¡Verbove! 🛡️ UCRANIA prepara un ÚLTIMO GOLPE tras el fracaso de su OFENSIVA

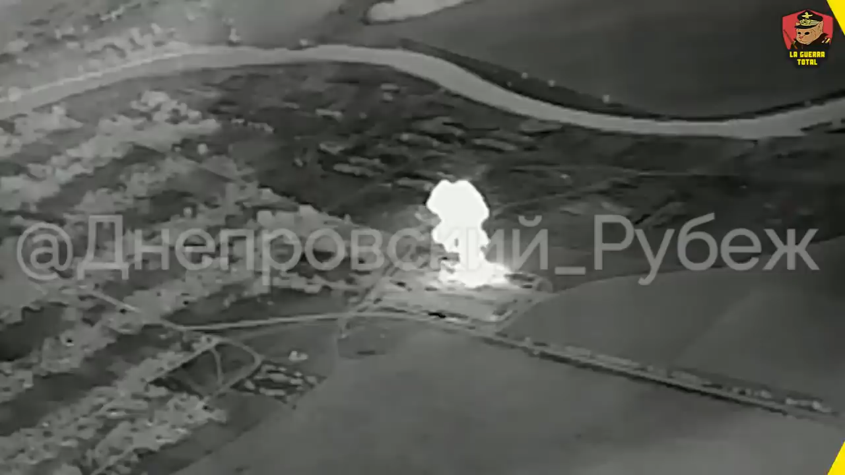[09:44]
Es por ello que el bombardeo tuvo éxito y consiguió alcanzar un nuevo almacén de municiones.
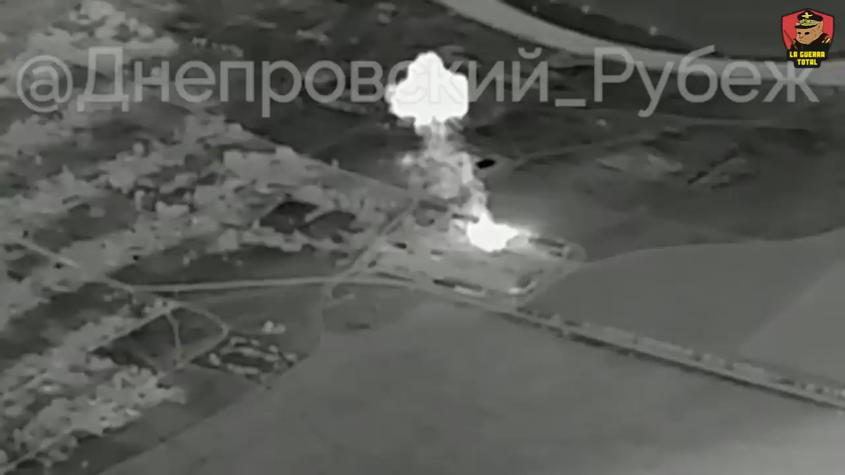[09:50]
En Ucrania, una vez más, drones kamikaze están volando en masa.
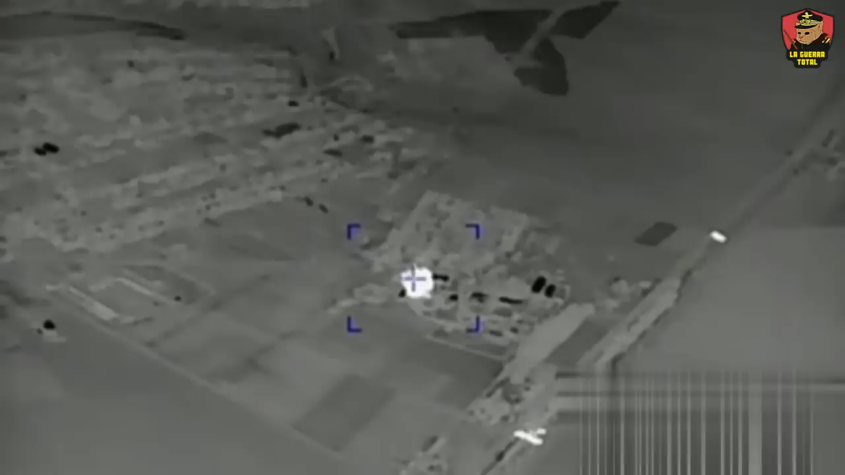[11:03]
Y los misiles no se quedan atrás, pues la región de Donex ha sido sometida a toda clase de incursiones con misiles.
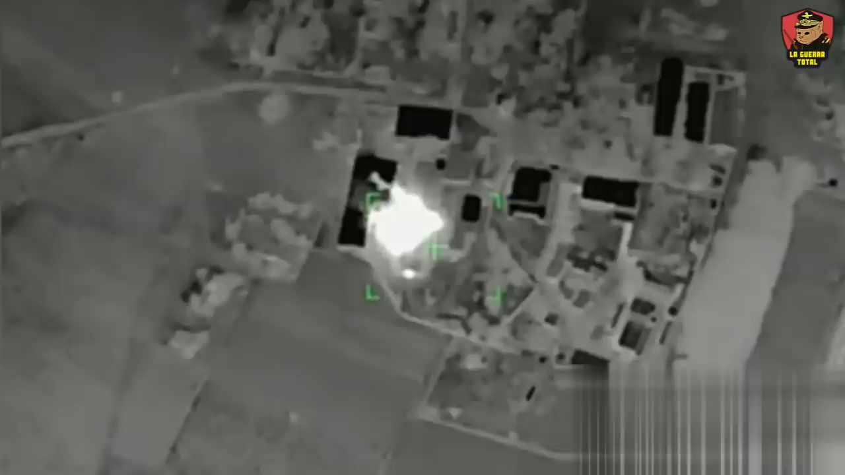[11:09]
No hace mucho, un misil Skander logró impactar contra una base ucraniana ocasionando graves años.
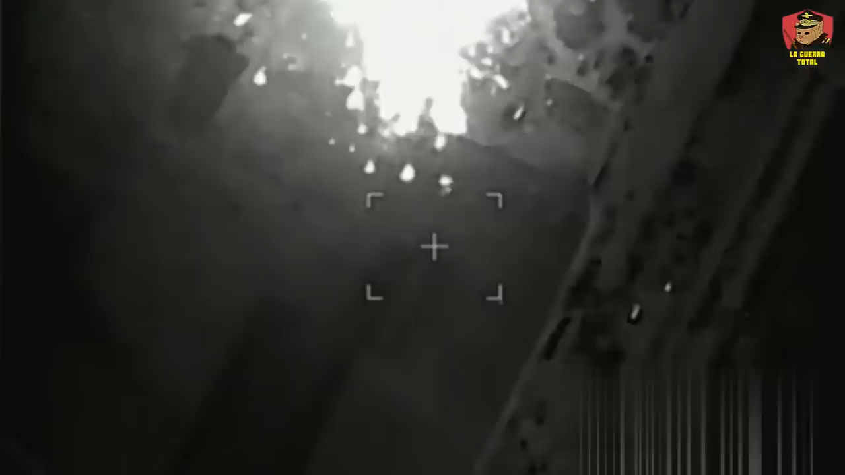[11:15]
Otra base a varios kilómetros más y hacia el noroeste, la base temporal de la 35ª Brigada de Infantería de Marina, fue destruida después de que drones consiguieran dar con ella.